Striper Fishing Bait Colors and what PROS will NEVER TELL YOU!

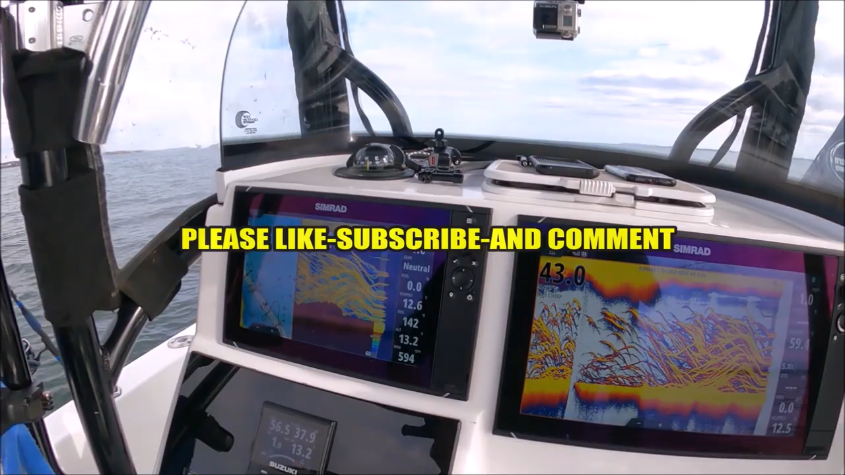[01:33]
Oh, yeah, they're breaking nice over there
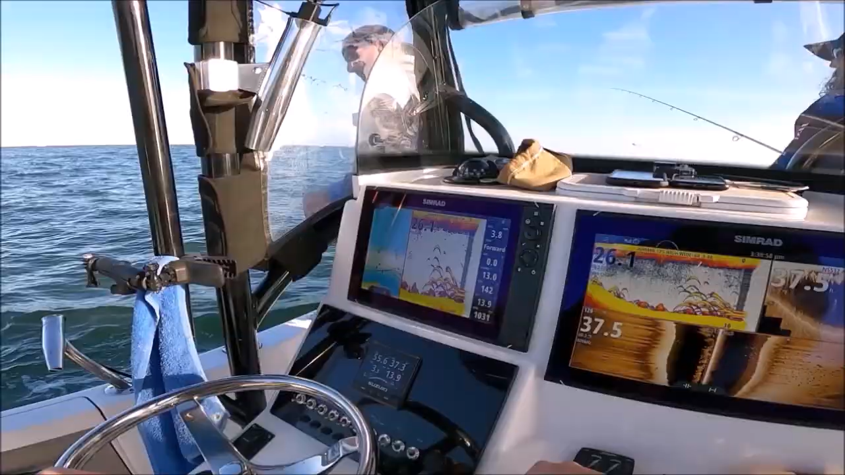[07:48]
Oh wow, look at him under us, geez Massive school under us See that,
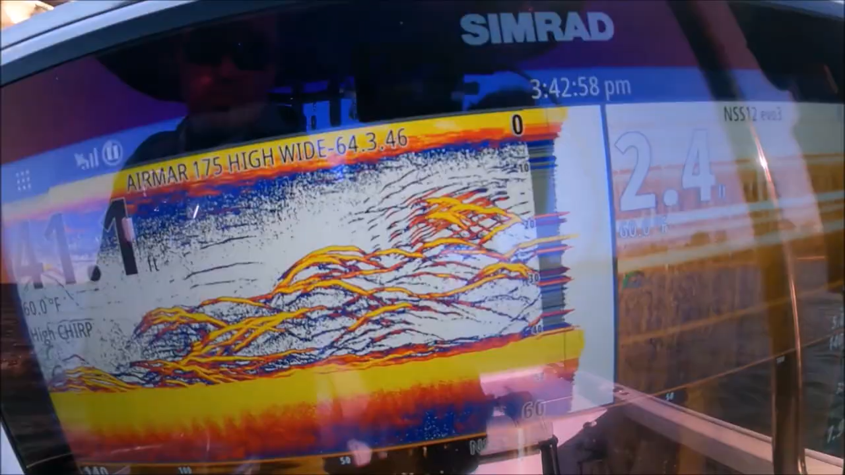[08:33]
On screen: water 60.0°F
you're not gonna be the spoon See that's already bigger than what we've been seeing See it?
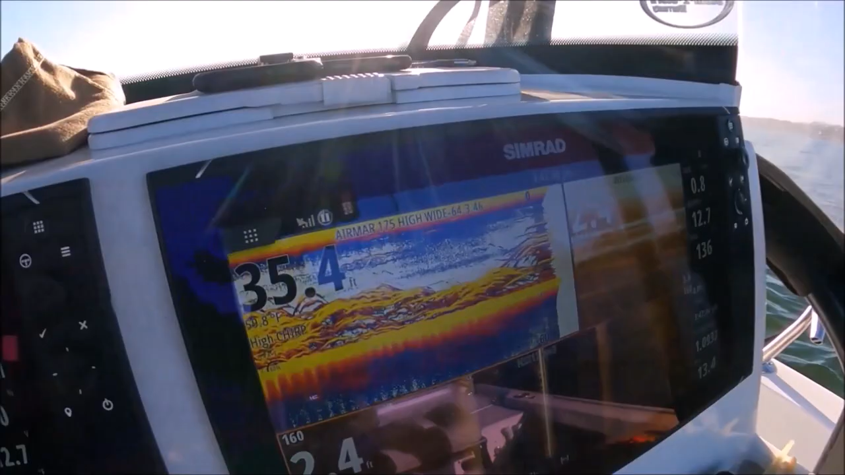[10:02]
Look at that horse Yeah, that's a stud
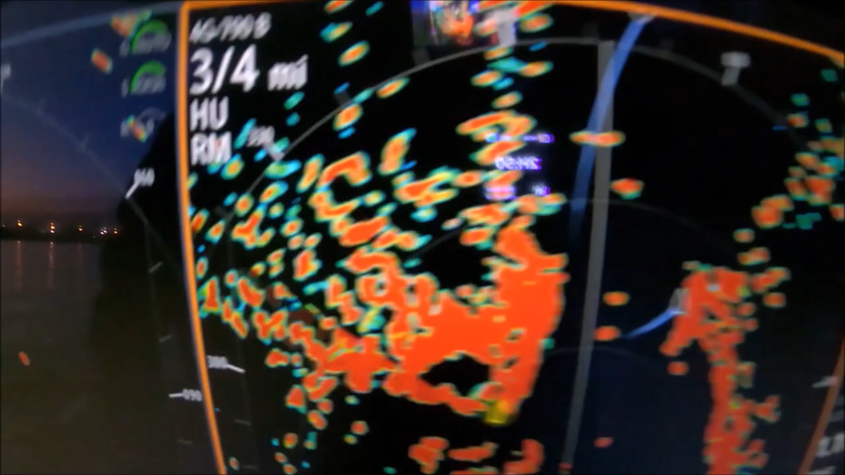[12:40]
He's got another one moving Got
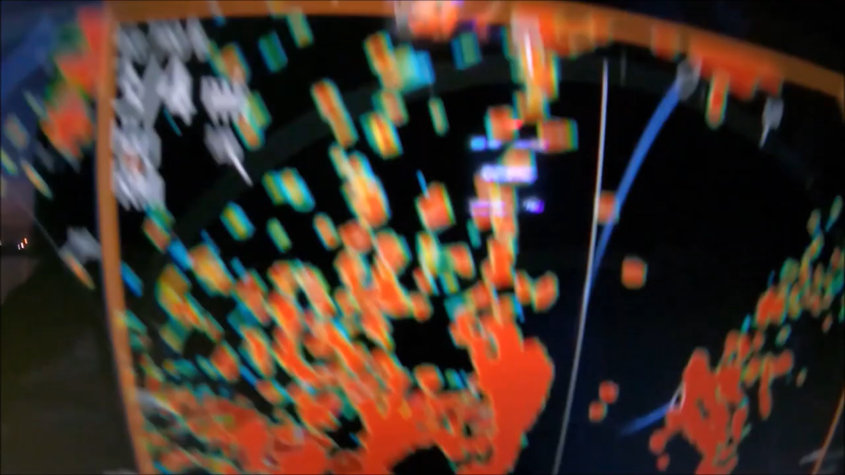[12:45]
another one moving Those trails are great man